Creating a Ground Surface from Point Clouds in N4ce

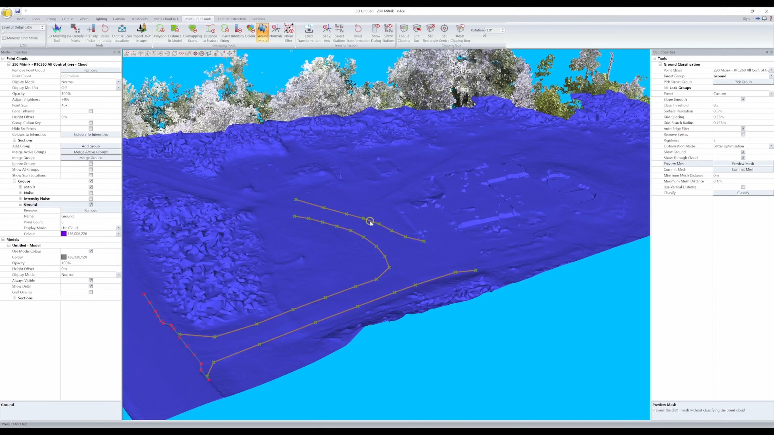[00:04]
In this episode, we'll continue on from previous episodes where we used a cloth simulation filter to classify near ground points in our point cloud.
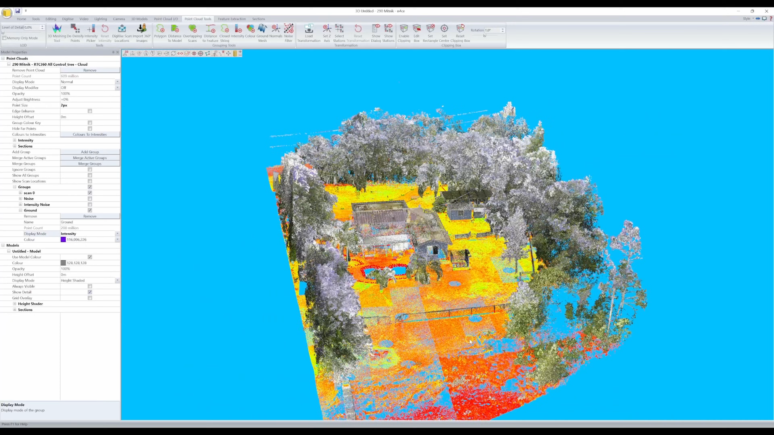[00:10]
We'll now use that class to create a highly accurate digital terrain model to estimate the true ground surface.
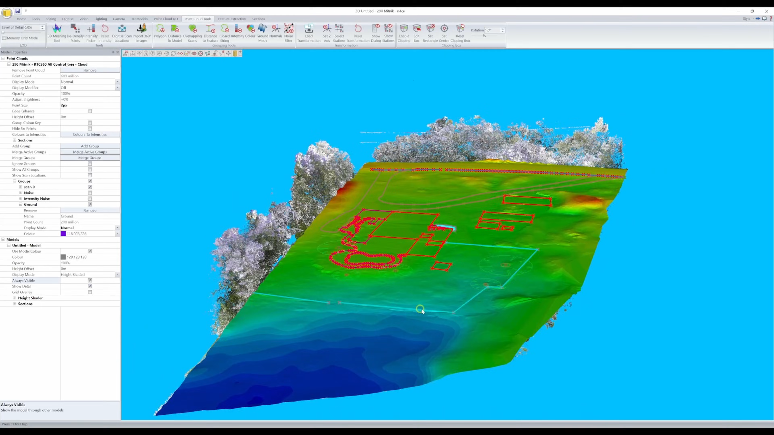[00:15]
Typically, when we create a ground surface from a point cloud, we follow similar steps regardless of what software we're using.
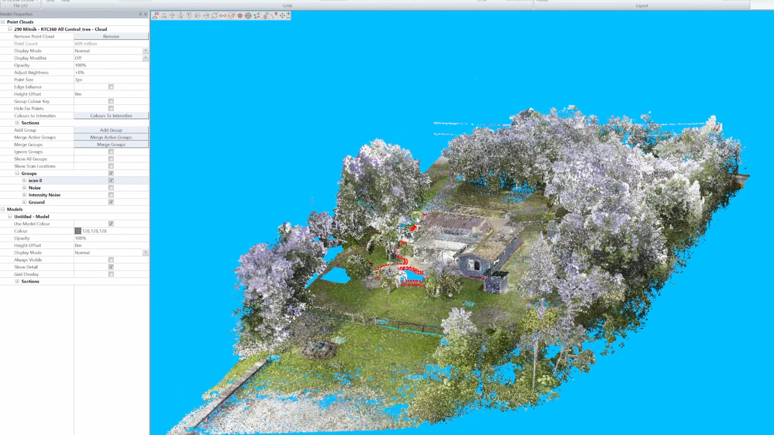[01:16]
In the 3D view, we'll turn off all the groups other than the ground group, and in the point cloud IO tab, we'll make sure height sampling is set to lowest. I'll use a grid spacing of half a meter and a sampling radius of half of that, then click preview grid.
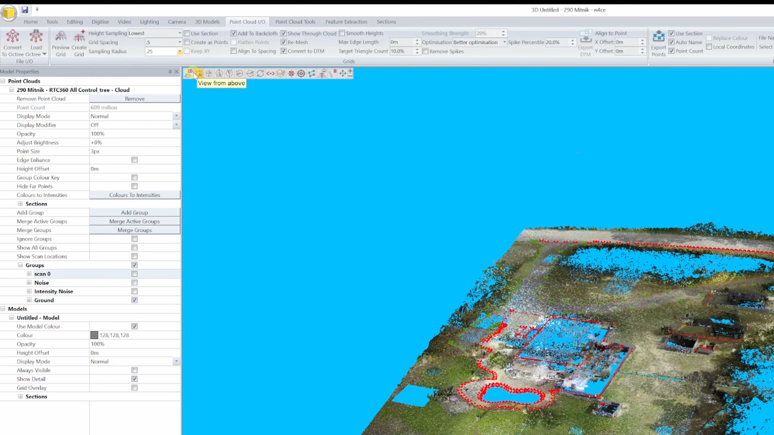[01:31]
Now this surface doesn't look great at this point, and there are a few reasons for that.
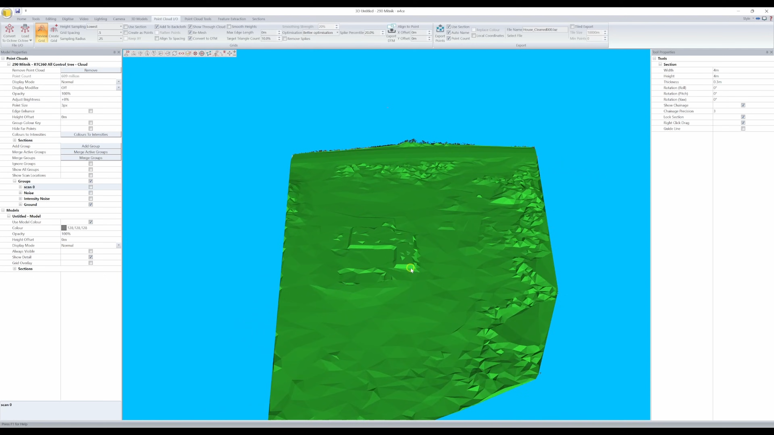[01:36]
One, there are parts of this point cloud where the vegetation was just too thick,
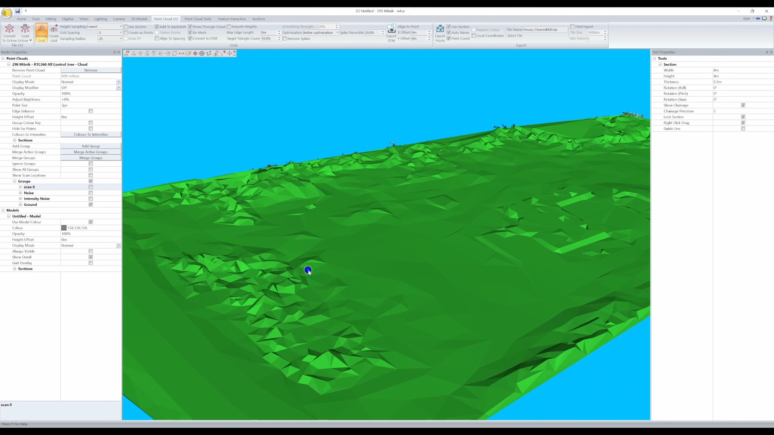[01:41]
and the penetration to the ground wasn't optimal, being that this was captured from a terrestrial scanner.
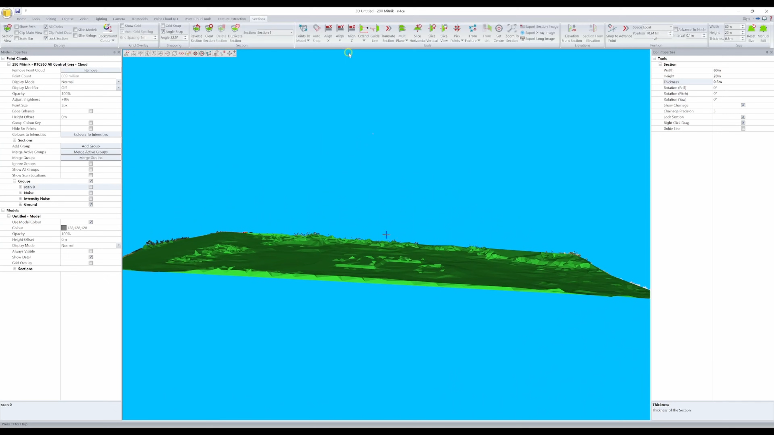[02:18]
Now would be a good time to use a section to make sure our grid
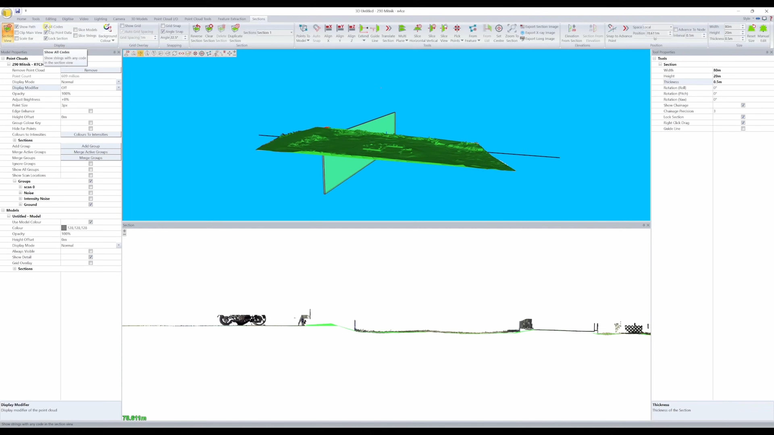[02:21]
spacing is tight enough to accurately represent the ground's smaller bumps and humps, but not too dense, where it's both a spiky mess that's really heavy from a data standpoint, and a pain to manually tweak.
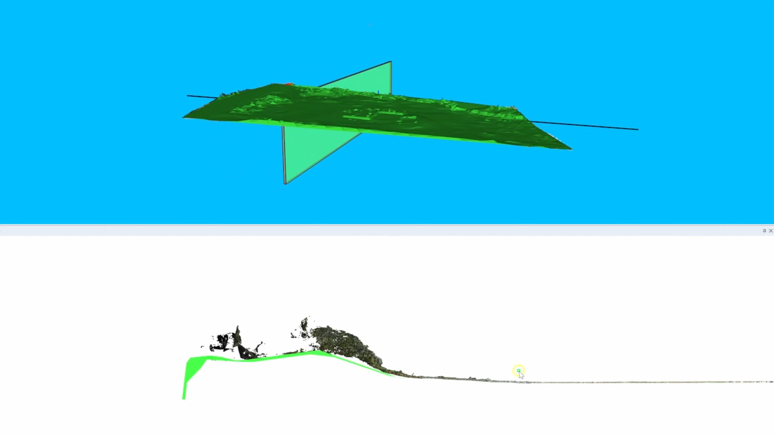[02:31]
This is always a bit of a balancing act.
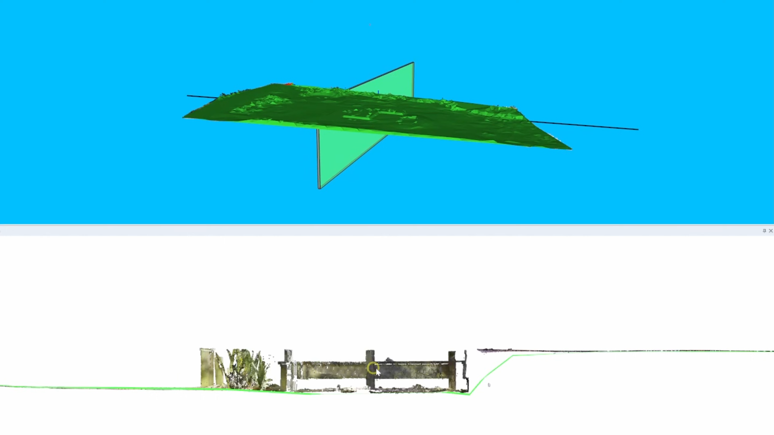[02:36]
There are some spikes here and there, and we'll have to remove the vertices around the house
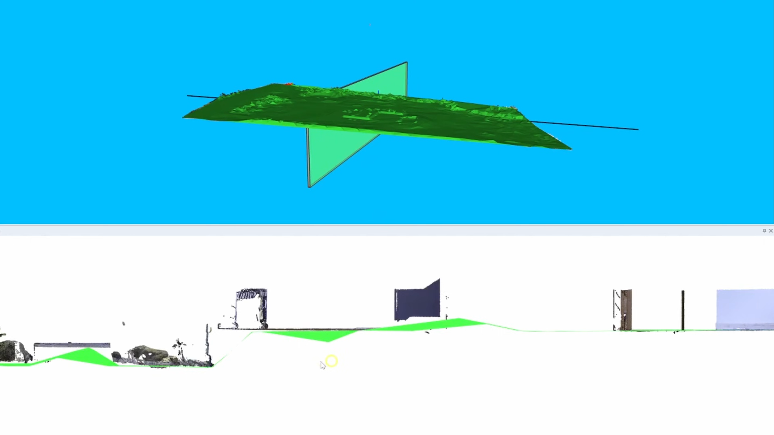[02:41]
and shed because we only had data on the floors of those structures and not under them,
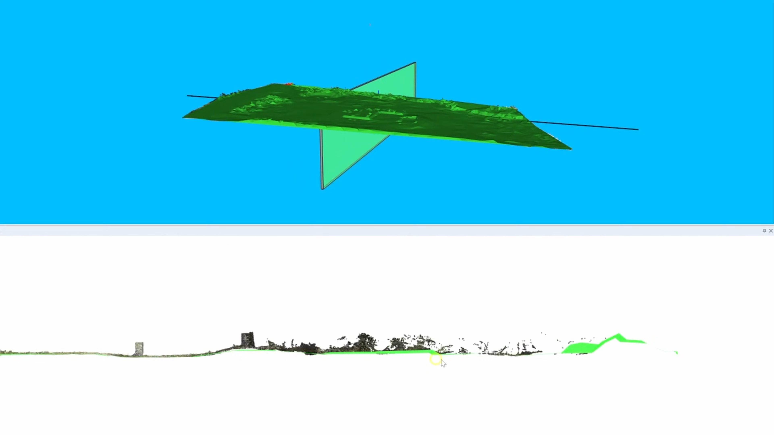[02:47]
but I'm fairly happy with the balance that was struck from a density standpoint,
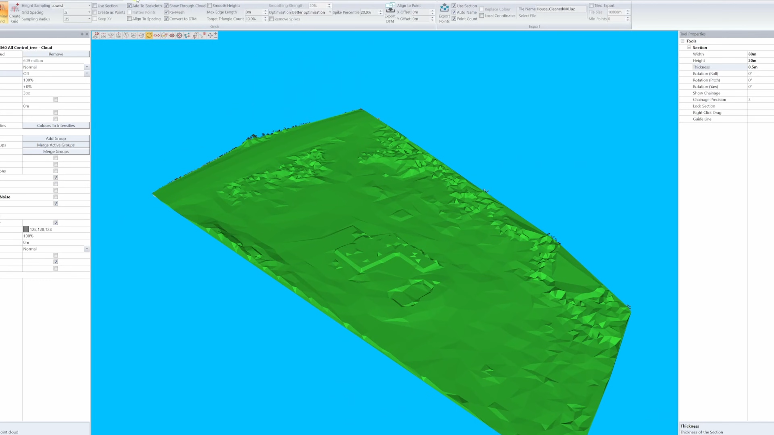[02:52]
and to turn this into our actual DTM, I'll toggle create as points, keep XY, uncheck align to spacing,
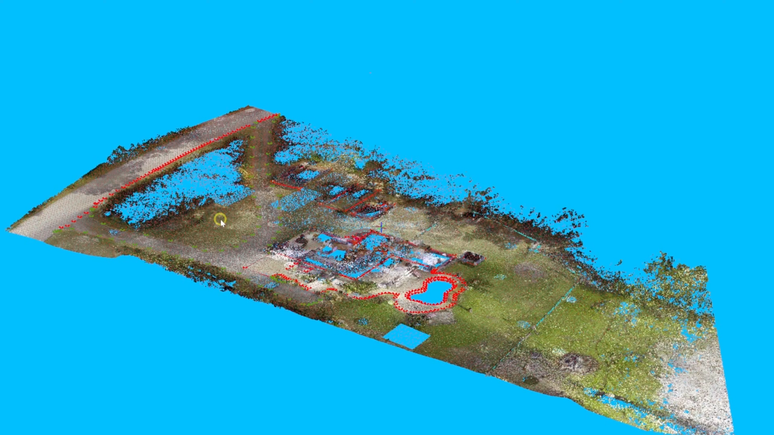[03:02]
and now we can see that temporary DTM is now individual points where each vertex was.
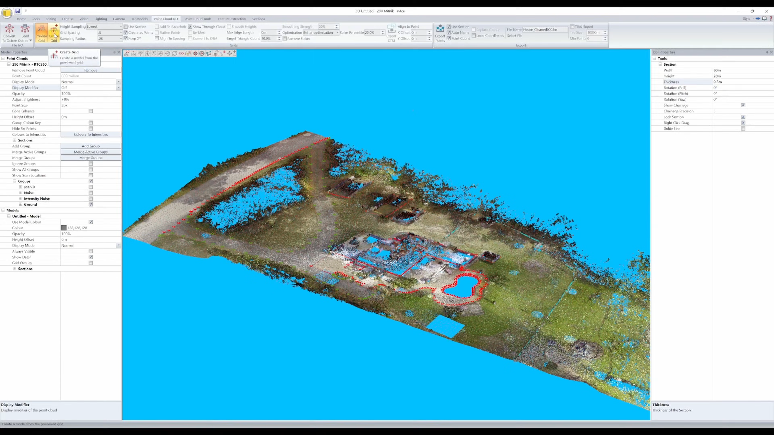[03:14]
I'll click create grid, and if we look at our project manager, we can see all those new points that were created. And if we jump into the model view, we can see those points graphically.
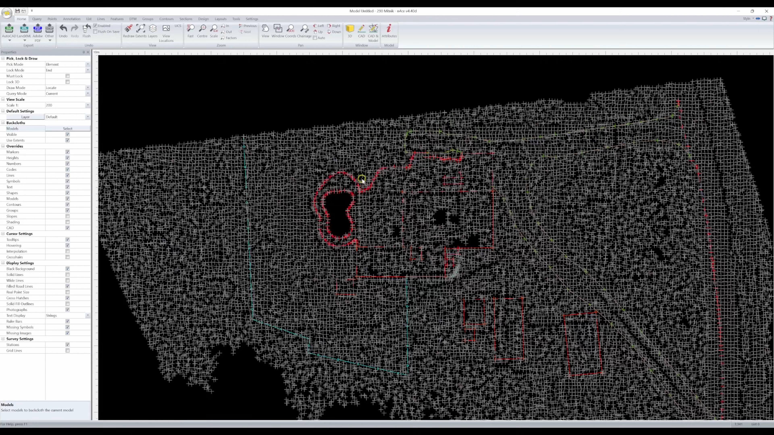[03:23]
Since they're uncoded, they're being visualized by the default code in our code list.
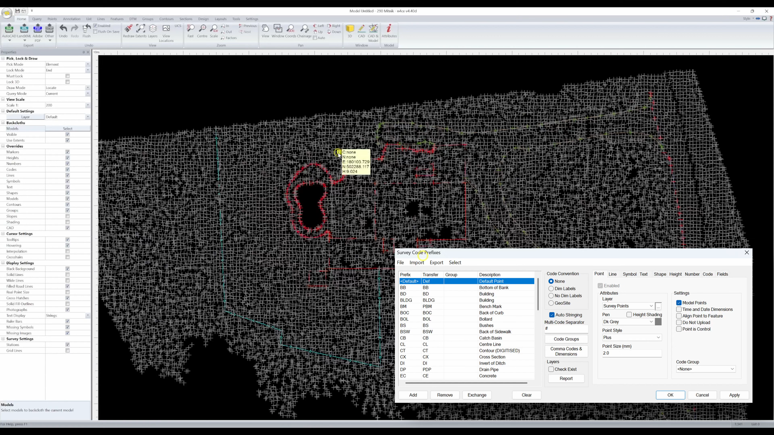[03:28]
We can either edit the default code and change our point style to none,